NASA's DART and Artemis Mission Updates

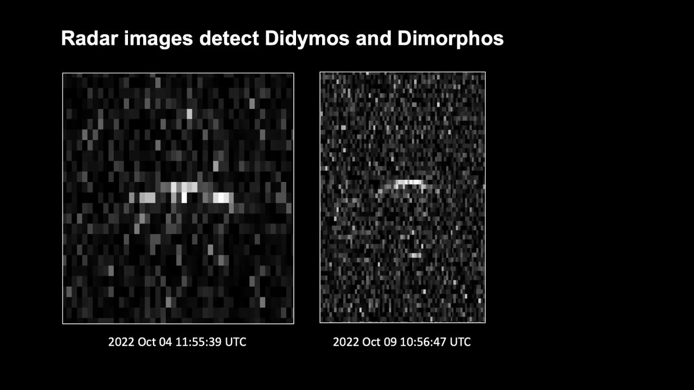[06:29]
But then the little blue circle, what you saw, I'll play it again for you. The blue circle, what you saw, that was what they predicted. If it stayed the same, if the orbit stayed the same, that would be where they expected it to be. But because it wasn't, that was their definitive, uh, answer that we did in fact change the orbit of Dimorphos. And I can't believe it. I'm going to say it again by 32 minutes, not 10 minutes, like they were predicting, but 32 minutes.